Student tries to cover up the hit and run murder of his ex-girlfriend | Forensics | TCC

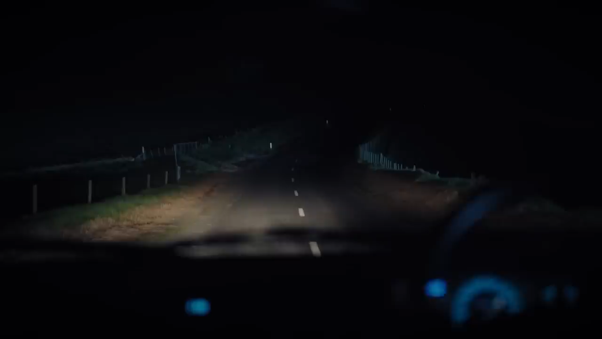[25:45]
It is physically impossible on the narrow stretch of road to reach a speed of 30 kilometres per hour,